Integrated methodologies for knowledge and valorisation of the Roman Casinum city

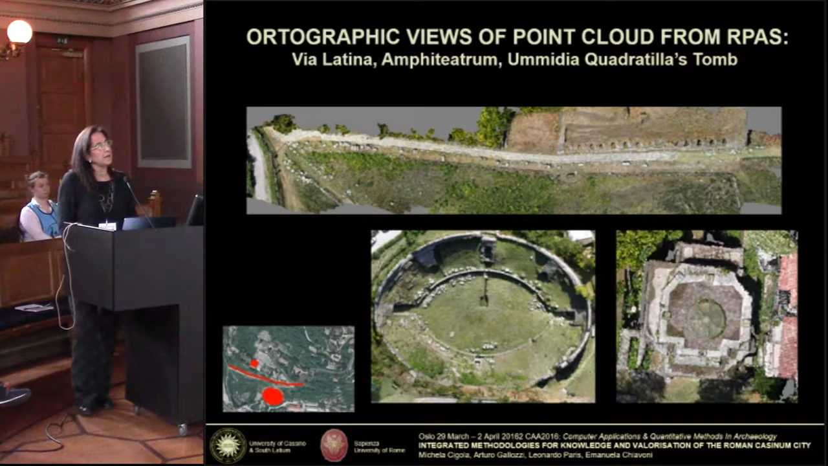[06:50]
and communication of Cassino's archaeological area. You can see orthographic views of Point Cloud from amphitheater and the Numidia Quadratilla tomb. The main part involves laser scanners, surveys of the whole area.
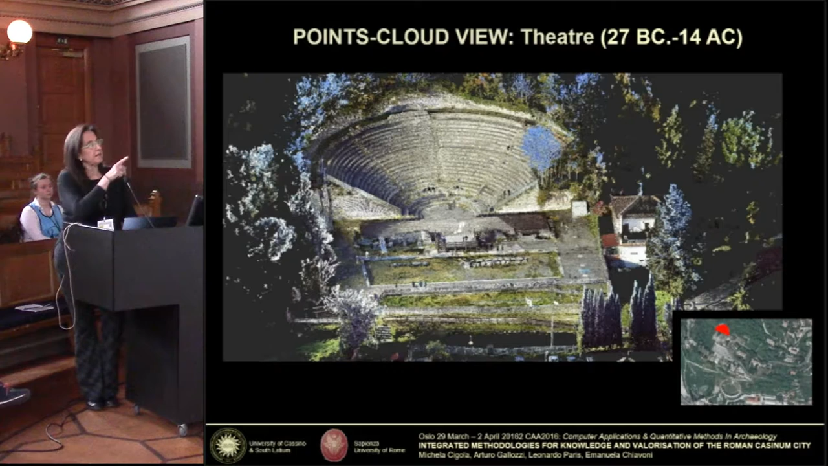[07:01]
Here are the theatre, you can see, always Point Cloud, view theatre, 3rd century BC.
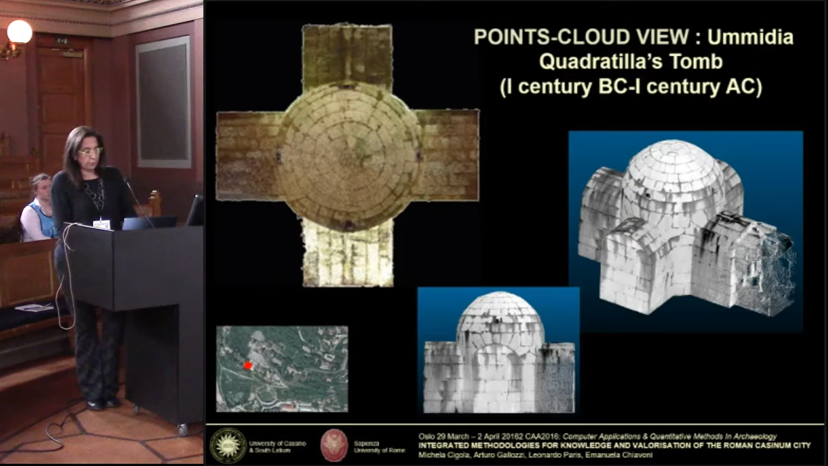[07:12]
And the other, here are the Humidia Quadratilla tomb, always you can see Point Cloud view.
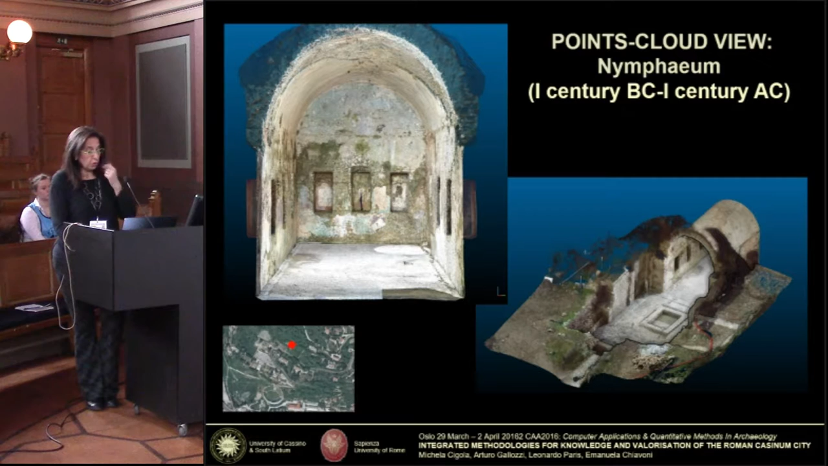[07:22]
And also, the other part, the Nymphaeum, particularly Nymphaeum, you can see Point Cloud view.